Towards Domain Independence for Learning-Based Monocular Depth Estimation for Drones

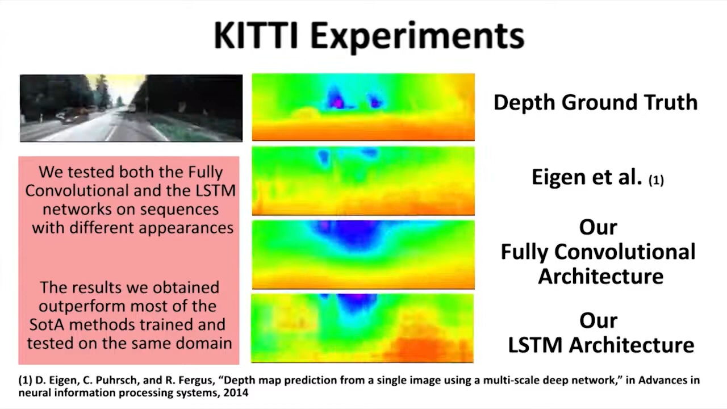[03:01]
Heterogeneous synthetic training sets help the networks to learn a nicely generalizable model without needing to resort to fine-tuning or collection of costly labelled real-world datasets. We also gathered two novel datasets to test the performance in scenarios with different appearances. In these experiments, our LSTM architecture outperforms in almost all metrics the state-of-the-art methods and our fully convolutional architecture on both datasets.
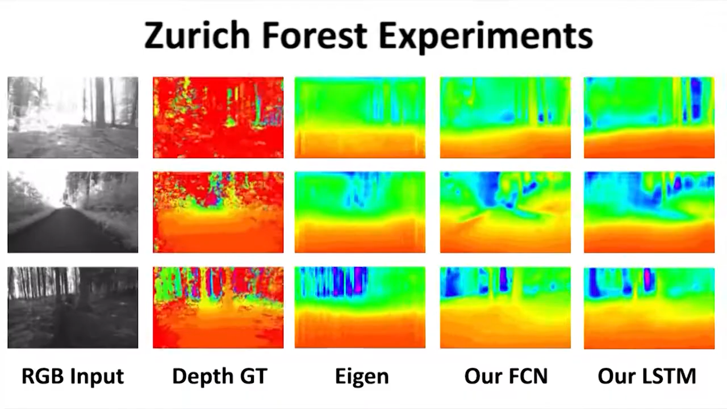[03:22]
We released the models in both the synthetic and real sequences.